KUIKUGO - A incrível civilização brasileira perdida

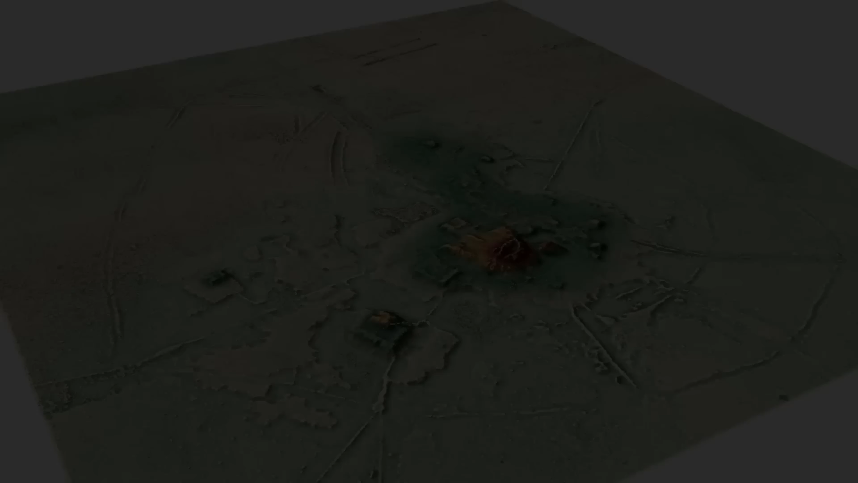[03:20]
Agora, vindo para os dias atuais, um recente estudo feito na Amazônia Boliviana revelou a existência
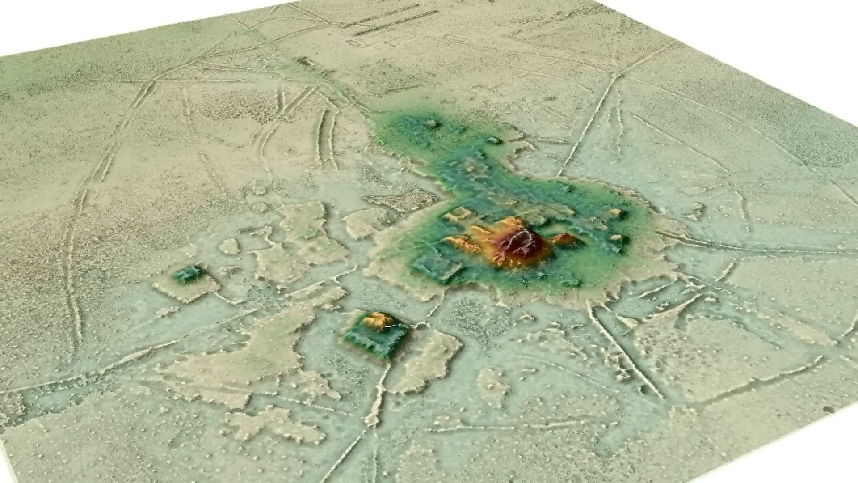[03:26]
de antigos complexos urbanos no meio da floresta, contendo, inclusive, pirâmides com mais de 20 metros de altura.
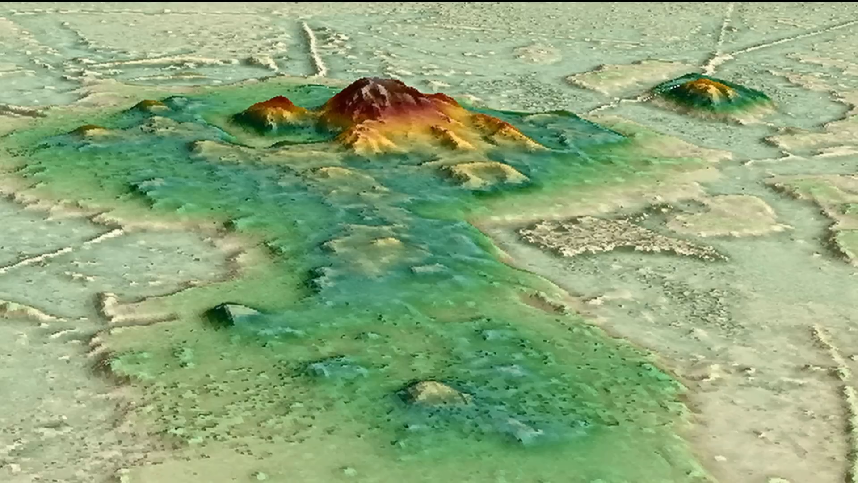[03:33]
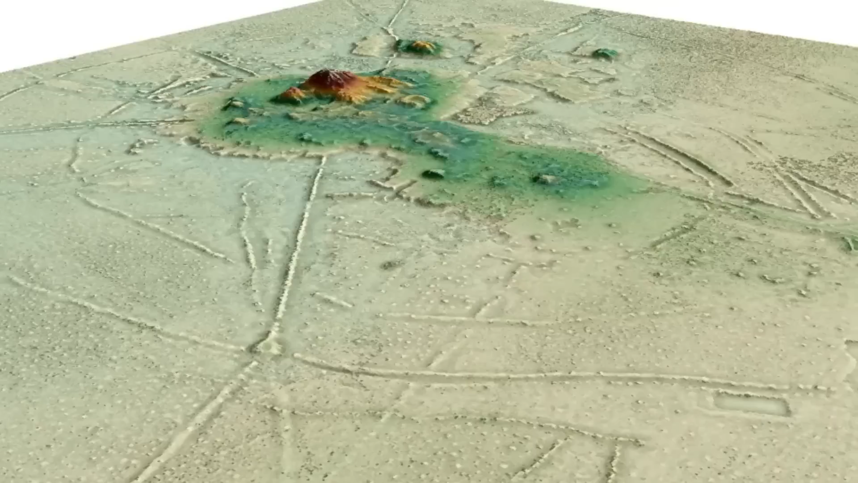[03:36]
Esses complexos populacionais talvez sejam a mais clara comprovação de uma Amazônia pré-colombiana totalmente urbanizada.